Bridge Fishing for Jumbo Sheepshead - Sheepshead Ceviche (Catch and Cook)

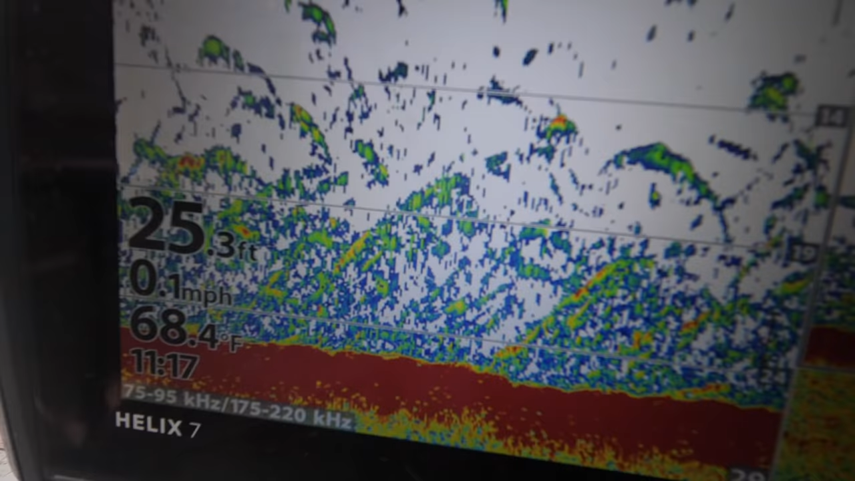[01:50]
On screen: depth 25.3 ft, water 68.4°F, speed 0.1 mph
oh my gosh look at all that fish right
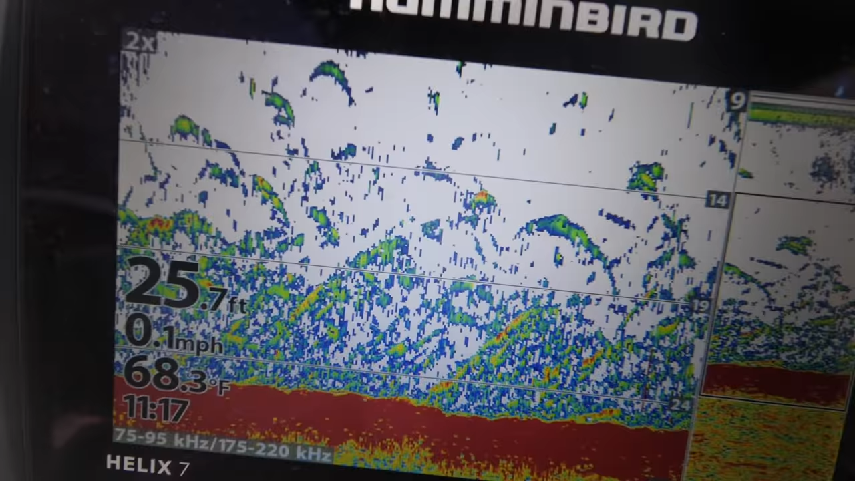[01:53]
On screen: depth 25.7 ft, water 68.3°F, speed 0.1 mph
there that right there is what people say when they look at their depth finder and maybe they don't know what exactly they're looking at but this is what we're looking
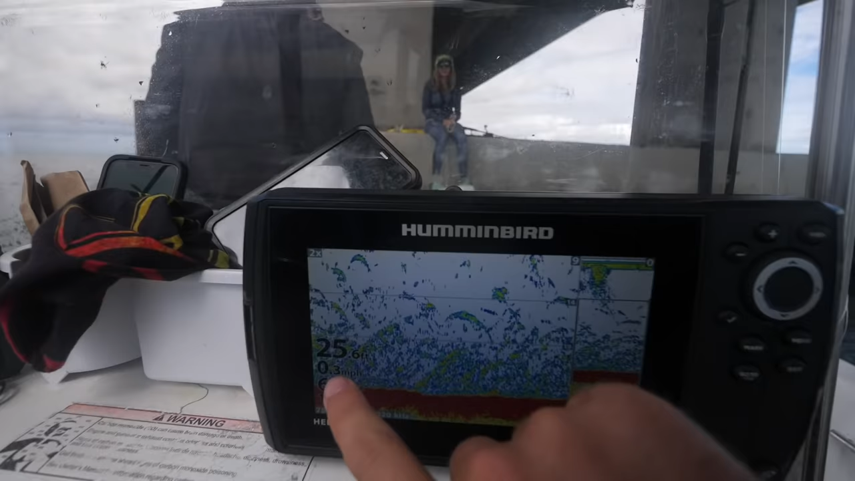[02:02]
for so we got about 25 feet of depth 68 degree water temp
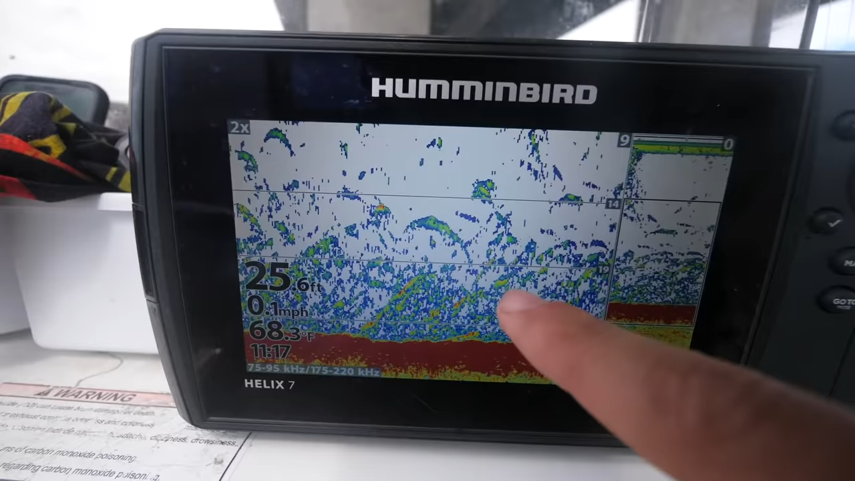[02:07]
On screen: depth 25.6 ft, water 68.3°F, speed 0.1 mph
this right here is probably just a bunch of crap that's on the bottom